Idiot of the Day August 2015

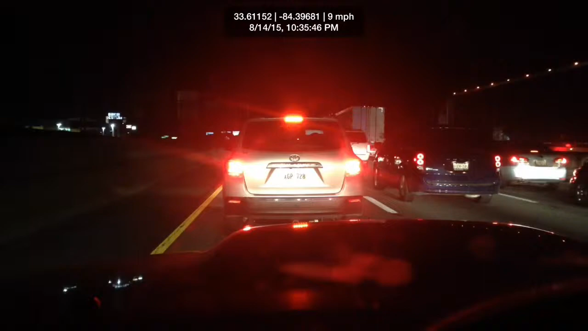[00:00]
Wow. But fucking jackass going up the damn shoulder. From the air traffic. Get that one. 96.5, the border.